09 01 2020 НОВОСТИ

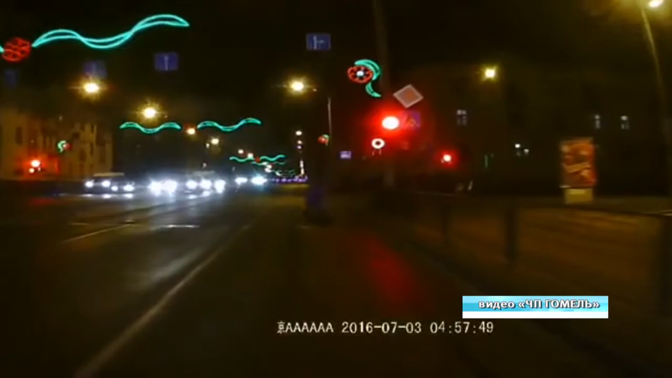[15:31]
Люди стали переходить дорогу по пешеходному переходу на зеленый свет и, приблизившись ко второй полосе, едва не попали под колеса красного седана. Тот сбавил скорость уже на перекрестке. Нарушителя разыскивает ГАИ. Сообразили на троих и обокрали продуктовый магазин.